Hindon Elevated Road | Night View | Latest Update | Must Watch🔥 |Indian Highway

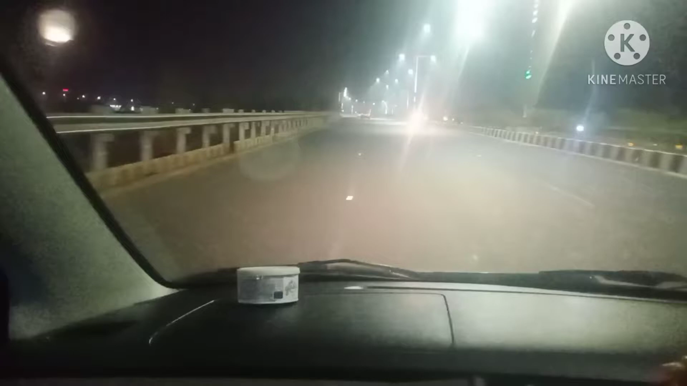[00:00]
हाय फ्रेंड, हम गाजियाबाद राजनगर एक्सटेंशन से दिल्ली की तरफ यूपी गेट पर जा रहे हैं। ये नाइट विजन है, ये एलिवेटेड रोड है, इस पर ना कोई लाल बत्ती है ना कुछ है। ये आप एक स्पीड पे चलते जाएं, इस एलिवेटेड रोड को पार करने के लिए आपको 10 मिनट लगेंगे।